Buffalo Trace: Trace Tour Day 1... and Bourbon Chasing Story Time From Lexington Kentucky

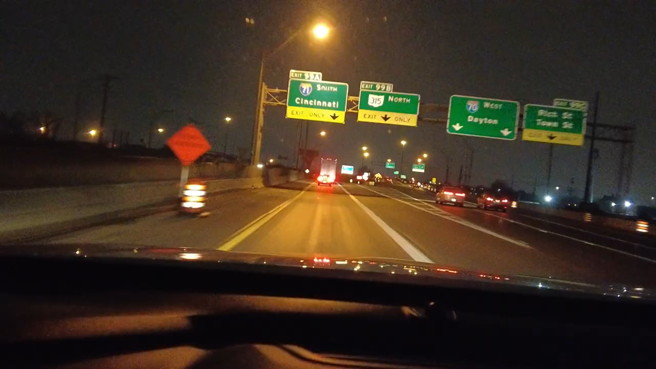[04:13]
Continue on I-71 south for 1.5 miles.
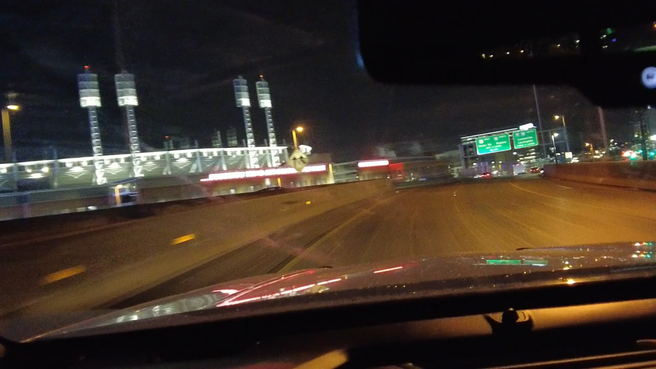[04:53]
Continue on I-71 south for 20 miles.